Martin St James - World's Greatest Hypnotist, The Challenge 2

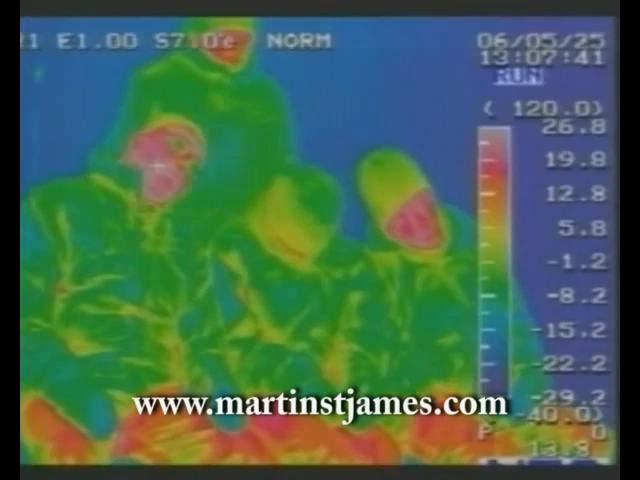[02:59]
With his infrared thermal imaging camera, John Robinson began measuring the heat radiated by the three bodies.